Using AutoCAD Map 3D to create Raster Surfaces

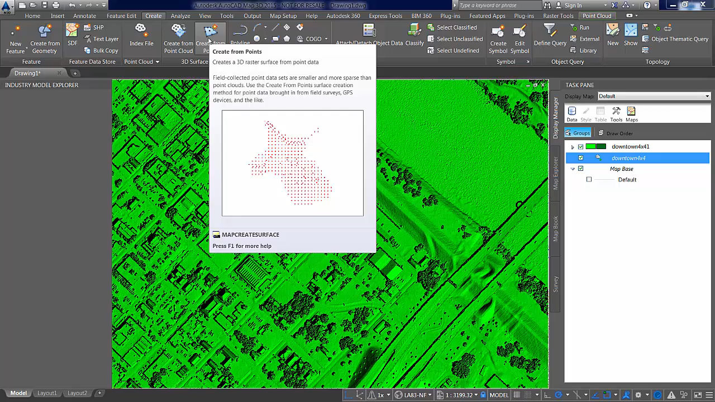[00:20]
lidar data is to do it from the ASCII point files which is the second exercise regarding those points that we're going to do so create surface from a set of points we're going to grab them from a file we could grab them from fdo connection we could grab them from a series of points that are already in the drawing but for us we're going to grab them from the
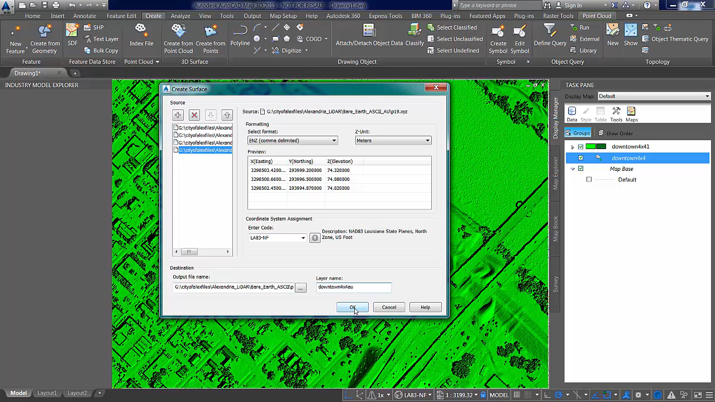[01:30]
should give us a second raster dem that we can use for a different purpose and we'll see more clearly how we're going to use it when we get back into InfoWorks but let's add those files and let's see what happens so it starts to add the points and it goes through a number of steps when processing
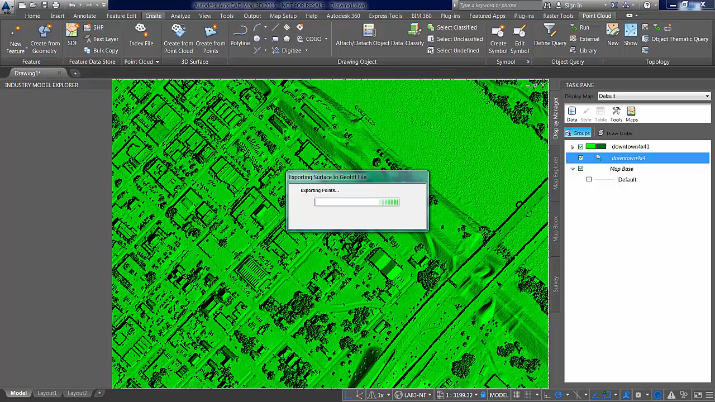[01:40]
now it's exporting the points to create the geotiff file and here we go okay so that's the bare earth file uh far from perfect um you know this is the you know obviously this is an overpass that's how you can tell because this is the ground support for the entry to the overpass bridge going over here uh and the earth side of it is underneath that
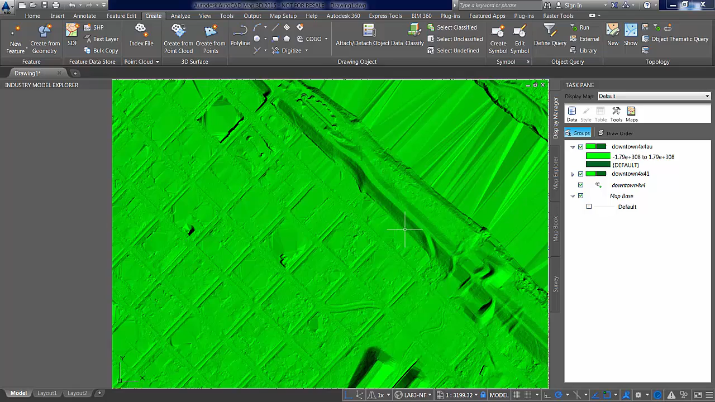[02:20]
so that's pretty good really um you know there's some noise in there this is very typical of uh lidar files but we've got our second surface that we're going to be able to use with the other one that's great